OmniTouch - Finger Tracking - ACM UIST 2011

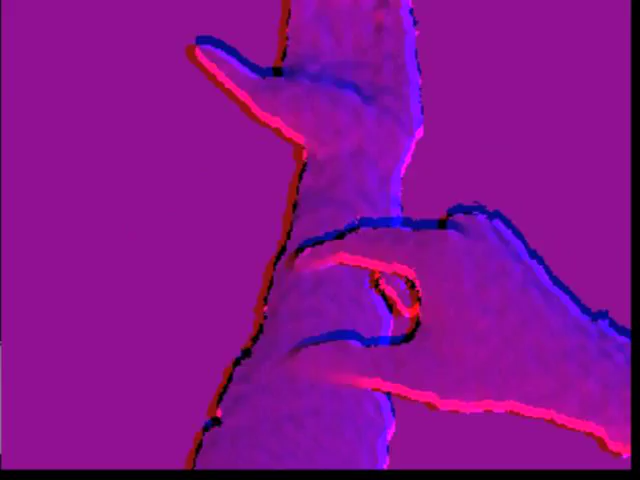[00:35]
We then iterate over this derivative image, looking for vertical slices of cylinder-like objects.
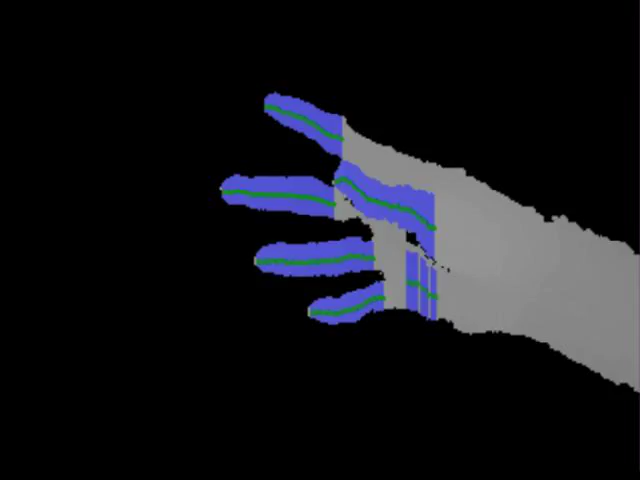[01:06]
Once all candidate finger slices are identified,
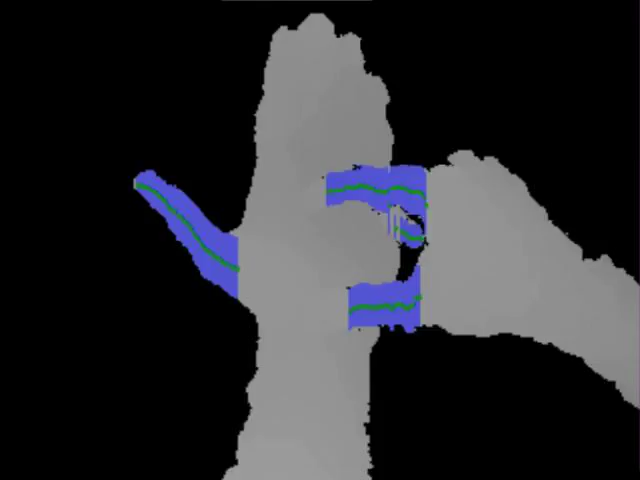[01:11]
we then greedily merge proximate slices into contiguous paths, shown here in red.
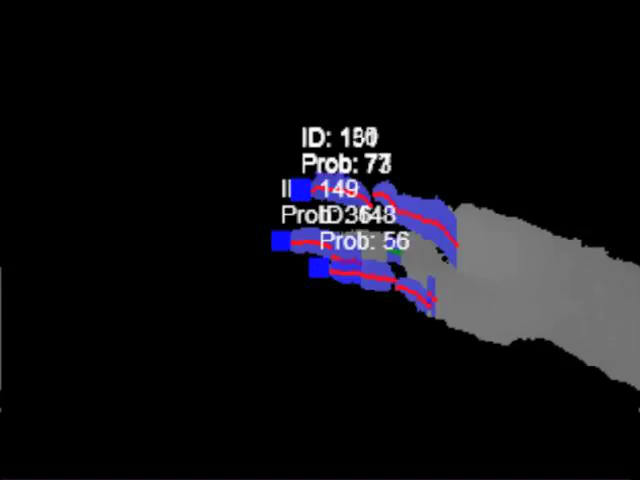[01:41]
To detect clicking, we do a bounded flood fill operation starting at the fingertip, using a depth delta tolerance of roughly 1 centimeter.
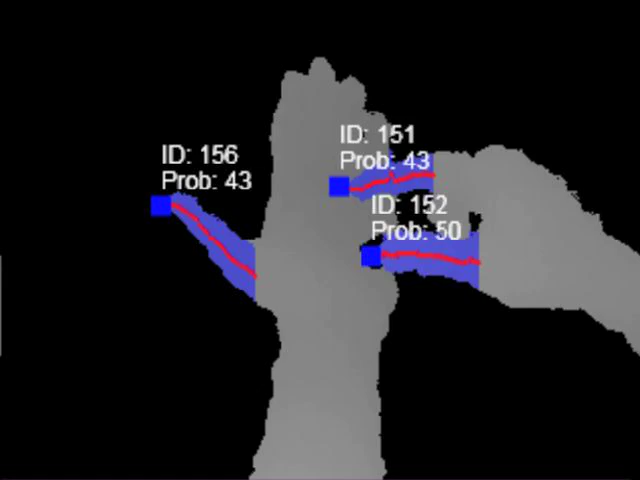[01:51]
Typically, the flood fill expands to encompass the finger. However, when a finger is touching an object, the fill operation floods out onto the contacting surface as well.
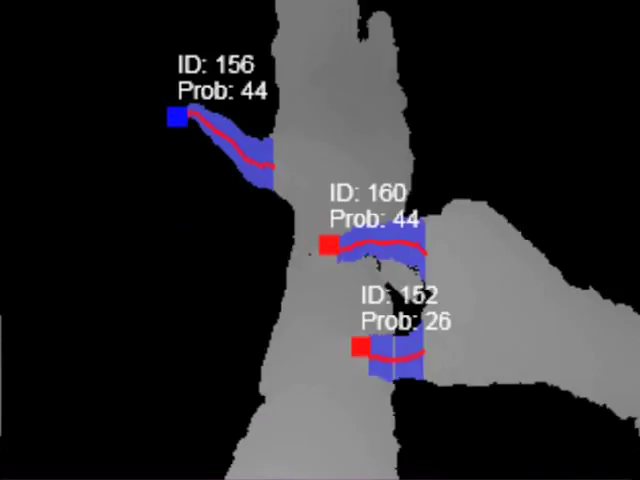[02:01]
We detect this as a finger click. Let's take a look. You